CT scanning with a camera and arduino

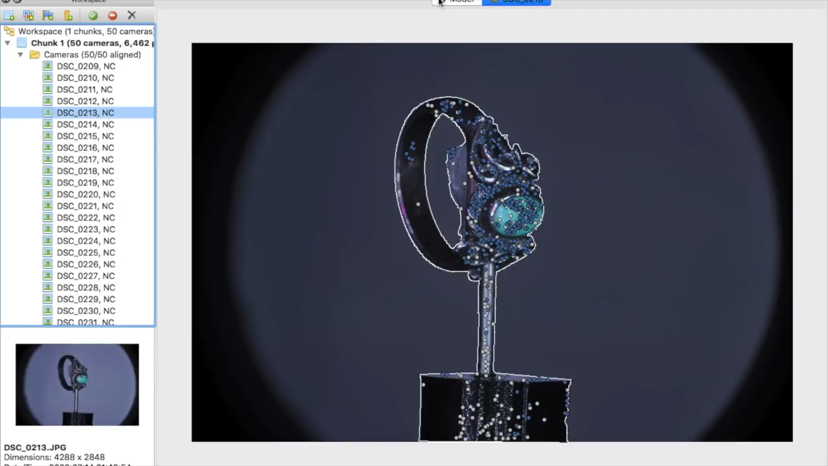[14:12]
The images are cropped and points are identified for the surface profile. You can see the camera positions predicted by the software by these blue rectangles here, which should be in a perfect circle around the object.
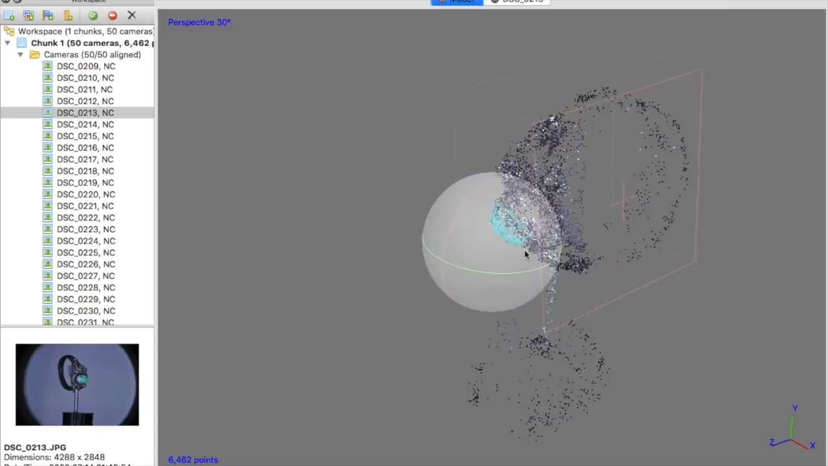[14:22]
A sparse point cloud is created first, followed by a dense cloud,
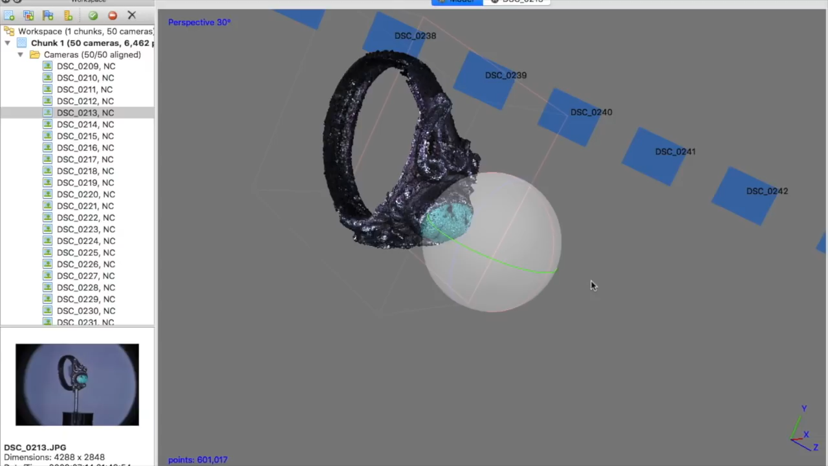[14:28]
a mesh, and then finally a texture.
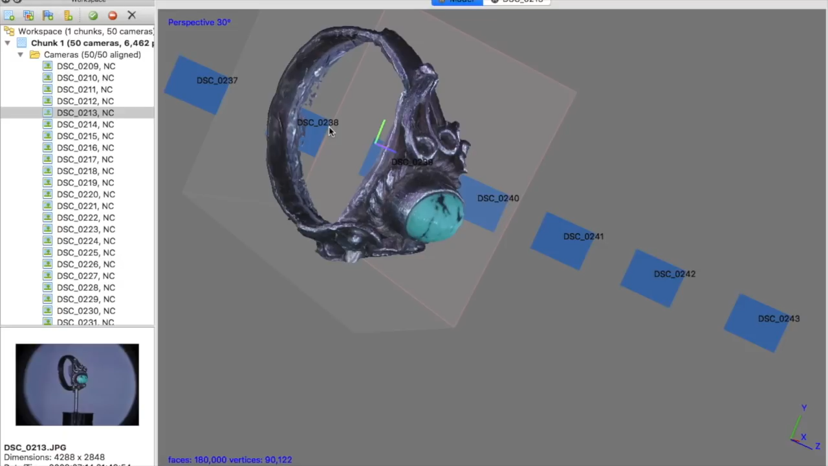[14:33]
I tried scanning lots of objects, like this potentiometer.